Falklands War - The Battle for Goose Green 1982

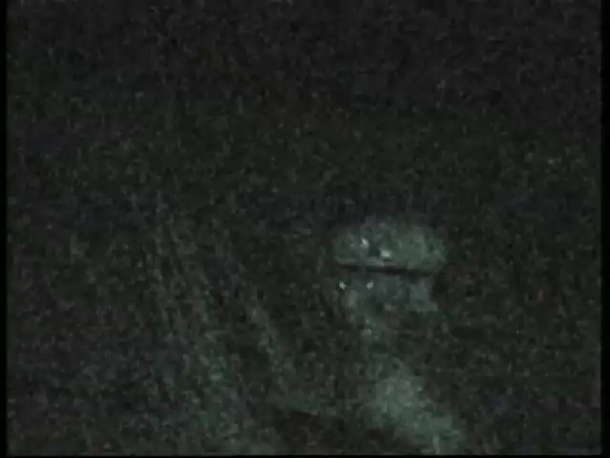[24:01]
But although the darkness made the going slow, the Argentines were taken completely by surprise.
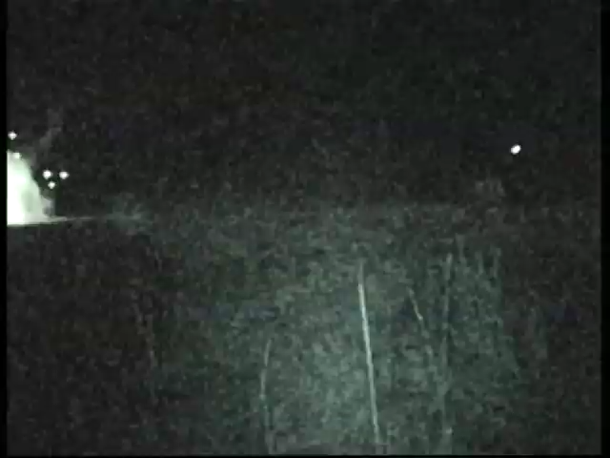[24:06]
A trench system was taken by six platoon.
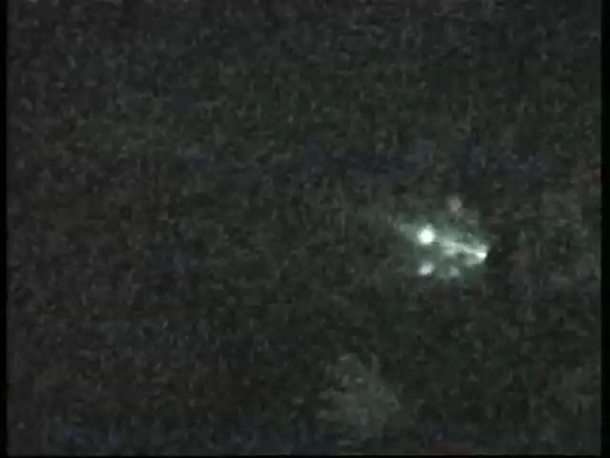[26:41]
which were salted with machine gun fire and phosphorus grenades.